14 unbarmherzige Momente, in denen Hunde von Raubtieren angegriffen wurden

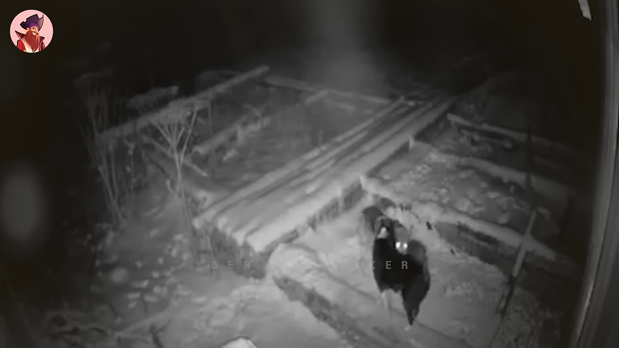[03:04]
Es ist schwer für den Hund so zu manövrieren, da der Wolf ständig an ihm zerrt. Der Wolf hört kurz auf den Hund zu beißen und startet dann einen Großangriff bei dem er den Hund tötet. In diesem Video greifen sieben Wölfe zwei Kangals an. Alleine können sich Kangals gegen Wölfe wehren, aber sieben gegen zwei ist eine andere Geschichte. Während die Rollen vertauscht, würden sieben Kangals zwei Wölfe vernichten.
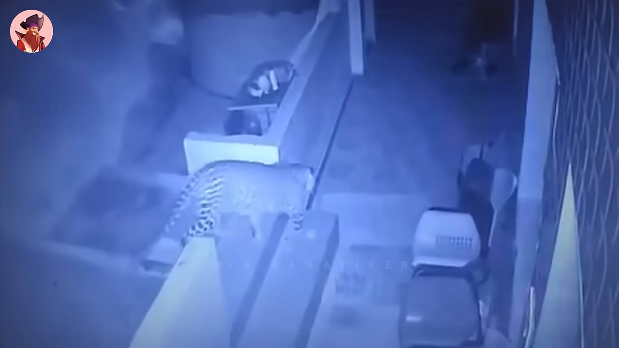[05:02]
Ich verstehe immer noch nicht, wie die Leute ihre Hunde nachts draußen lassen können, wenn sie wissen, dass Leoparden umherstreifen können.
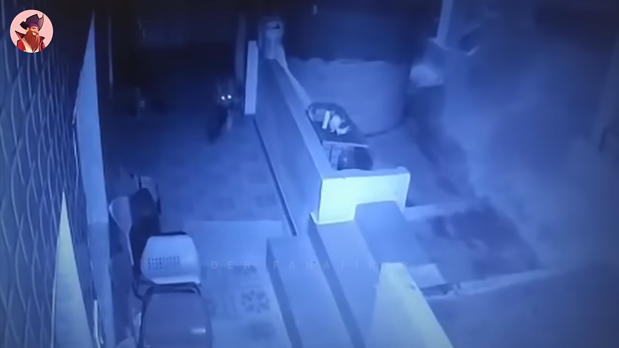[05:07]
Der Leopard trägt den Hund ohne Probleme von dem Grundstück weg.
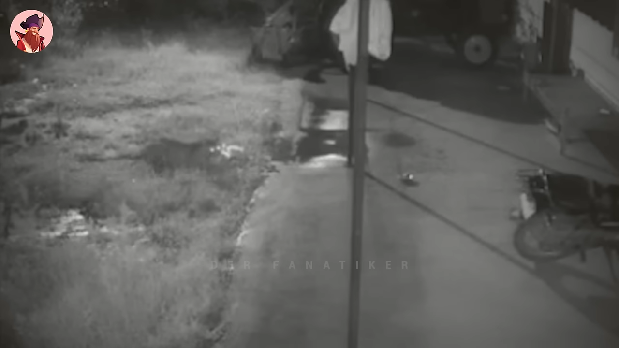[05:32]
Ein Leopard schnappt sich an einen großen Hund und bringt ihn hinter ein kleines Schild, um ihn zu töten.
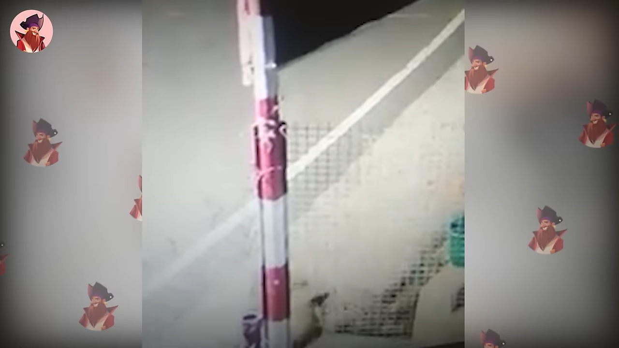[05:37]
Der Hund steht noch und versucht sich zu wehren. Aber das ist schwierig, weil die Großkatze ihn erwürgt.
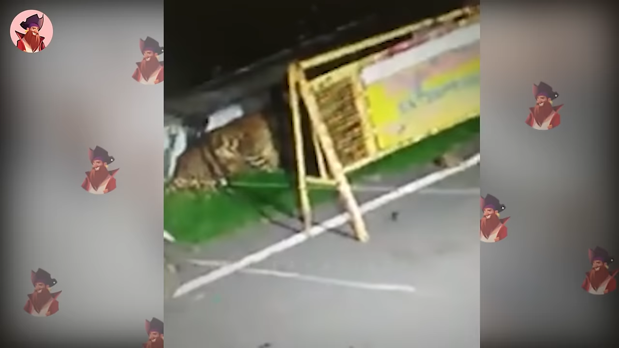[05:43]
Ein Leopard ist in ein Haus eingebrochen und hat einen Hund im Haus zerfleischt.
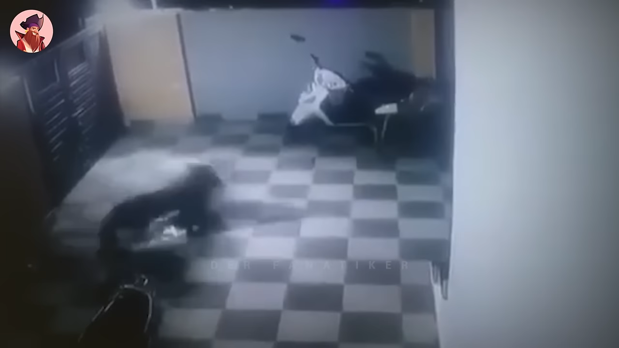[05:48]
Der Vorfall ereignete sich in einem Wohngebiet. Der Leopard kletterte die Wand des Bungalows hoch, um in das Haus zu gelangen und den Hund anzugreifen, wie die Videoaufnahmen des Vorfalls zeigen.
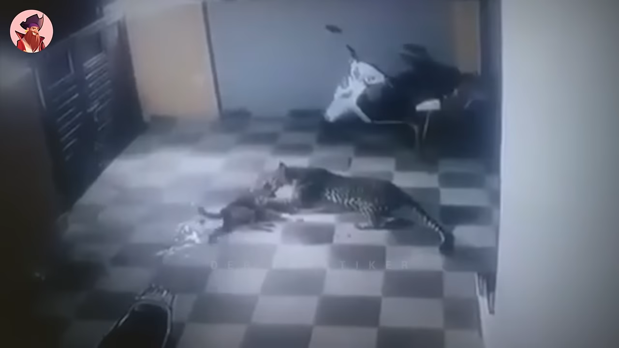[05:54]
Als der Leopard jedoch hörte, dass sein Fahrzeug an dem Bungalow vorbeifuhr, kletterte er heraus und verschwand. Als sich die Besitzer des Hauses am nächsten Morgen die Videoaufzeichnungen ansahen, entdeckten sie den Vorfall.
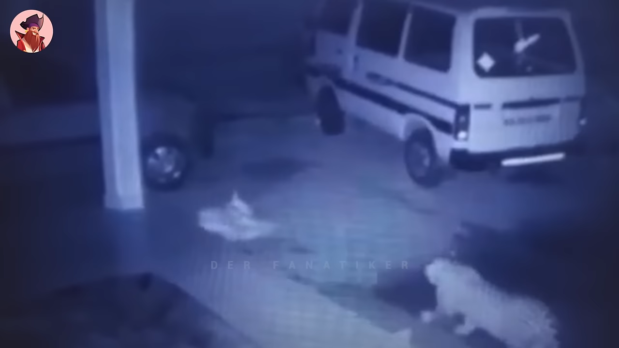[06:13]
Der Leopard starrt den Hund ein paar Sekunden lang an, bevor er zuschlägt und der Hund nach einem kurzen Kampf wegläuft. Wie konnte das denn passieren?